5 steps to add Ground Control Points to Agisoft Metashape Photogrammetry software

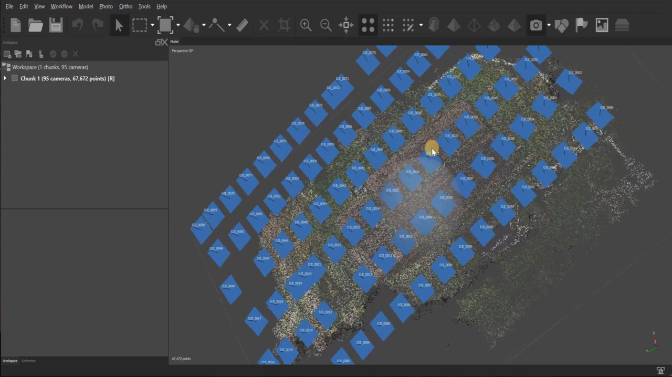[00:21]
The first thing that we need to do after step one would be step two. For step two, we go down to the reference tab.
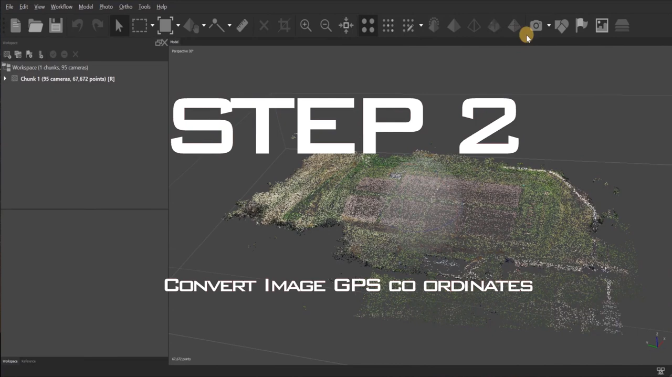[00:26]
I need to change my GPS coordinates on the images to match the GPS coordinates of my ground control points.
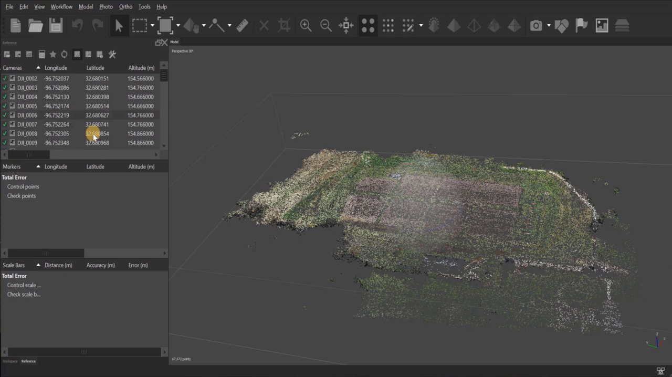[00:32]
To do that, I'll go up here to the fourth icon from the left, which is the convert tab. That brings up this window. From here, you need to locate the datum that your GCPs are in. Easiest way to do it is to find out what the EPSG code is for your datum.
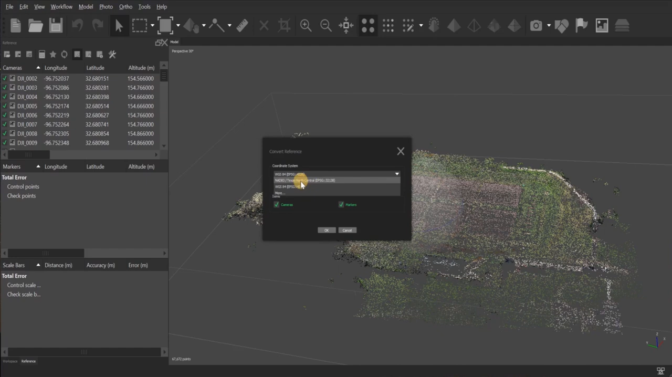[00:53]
You can search it by filter or go through them manually. If, for some reason, you can't find the datum that you're looking for, go to this website, spatialreference.org.
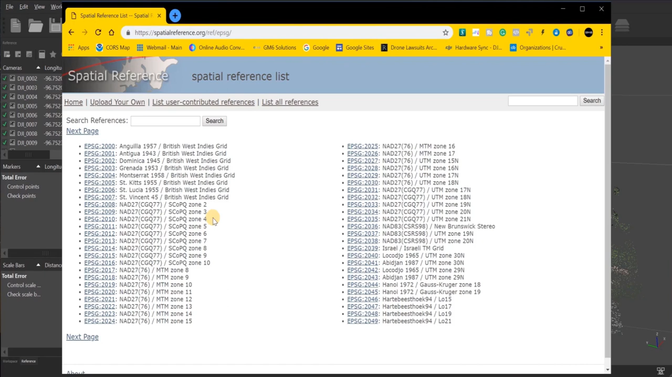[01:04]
I'll also have a link in the description below. So you'll find the datum that you need, you click on it, and then you'll download the .prj file.
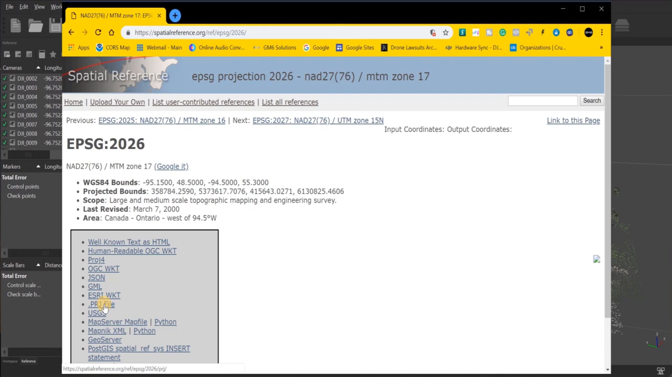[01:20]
That's the file that you're going to load or import into your project.
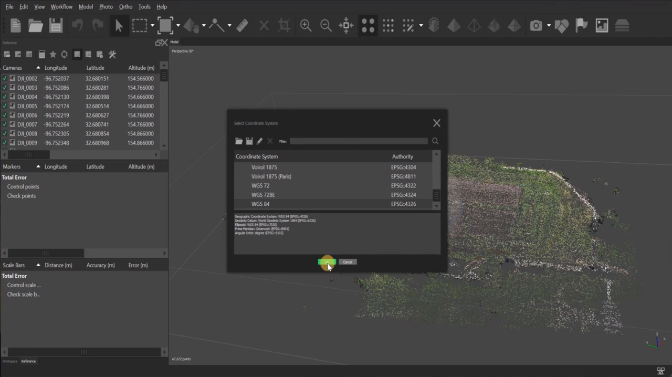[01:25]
I need this one. I'll click OK. And then, as you can see, these have changed from WGS84 to a state plane coordinate system. So now I'll move on to step three, which is import my GCPs. So I'll go up here to the icons above my images. And this first one is import. Then I'll just double click and add my CSV file
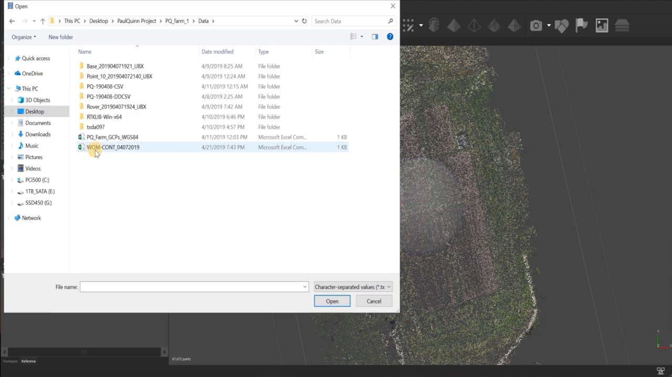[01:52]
and make sure that the coordinate system is the correct one that I just chose. Make sure that my delimiter is correct. In my case, it's comma delimiter because I'm using a CSV file. And then next, I want to look at these labels here. They need to match up with these. This says label one, which is my labels for my GCPs. Number two is Easting, three Northing, four Altitude. So here I see that Easting does not match the Easting over here.
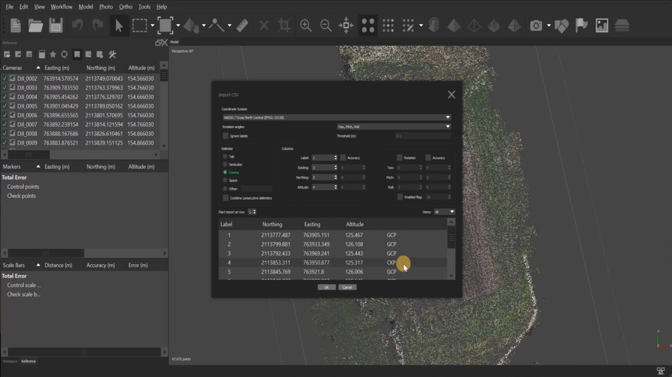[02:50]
After that, I have just my labels for GCPs and checkpoints, but this has it as a yaw. So I want to untick the rotation. After that, click next. And then it'll ask if I want to create a marker because I don't have any markers. Since I want to create markers for every GCP, I'll just click yes to all.
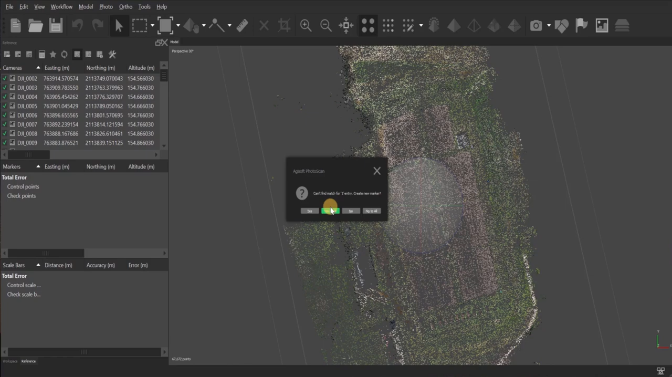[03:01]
And then it creates all of my markers. To make sure you go up here to the top and click on this little icon. So then they all appear.
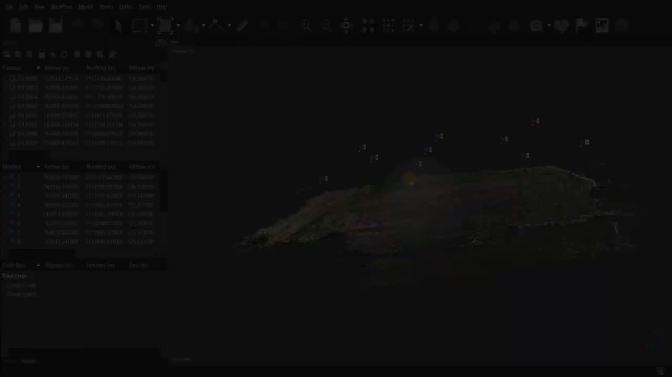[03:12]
All right, now on to step four, which is to link the GCP markers to the images.
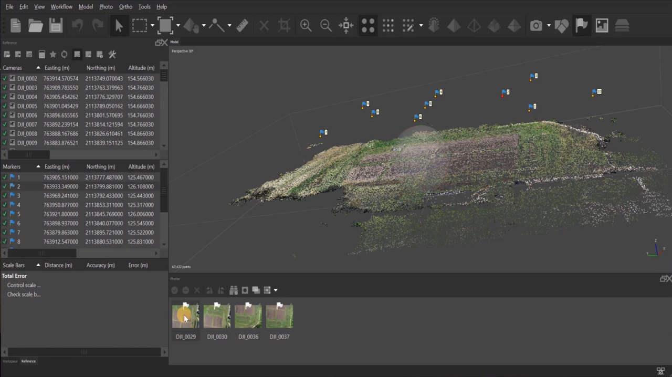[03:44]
You'll have to go up here to the view tab, go down to photos, and then your images will appear. So you'll notice there's a white flag here. That just means that the GCP marker has been placed automatically, but it is not being taken into the calculation. So the first thing I need to do is double click on that image, and then I need to locate that marker.
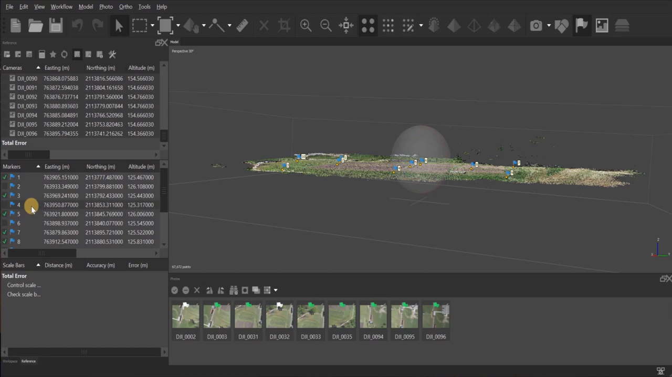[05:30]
And so then the ones that are ticked will be taken into account when processing. The other ones will not, and you can use those later to confirm your measurements.
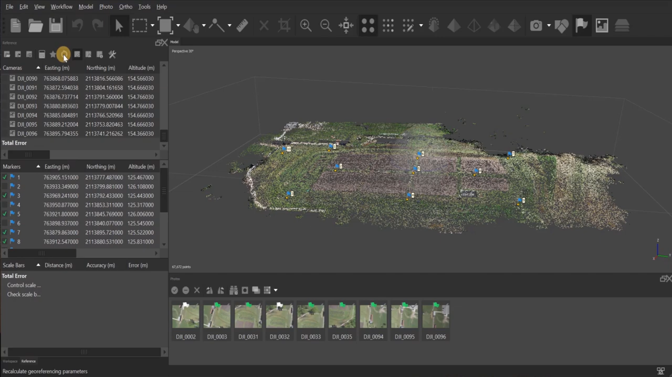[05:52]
And of course, don't forget before you process your dense point cloud, go up to the top and be sure to click on that update button one more time. Then finish your process by generating your dense point cloud, your DEM, and then your orthomosaic.